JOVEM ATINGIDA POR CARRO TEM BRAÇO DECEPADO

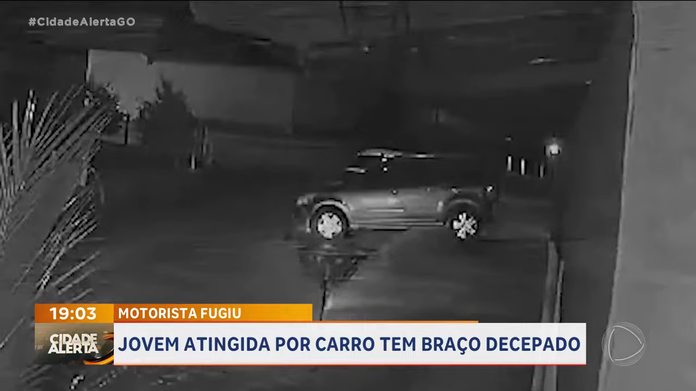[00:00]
O que dali foi mesmo de cortar o coração de qualquer pessoa, ela jogada aqui no chão sem um braço.
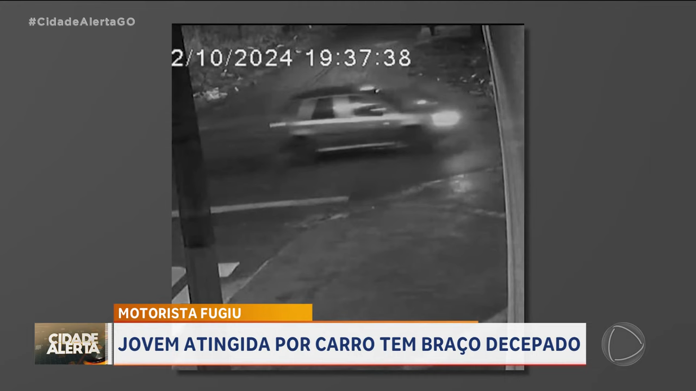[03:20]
Ele, do jeito que bateu, levou o braço dela, foi embora. Subiu ali pela SM17, aqui no residencial São Marcos. Sumiu. Em imagens, essas imagens que a gente tem, elas mostram o acidente, mas a família quer mais.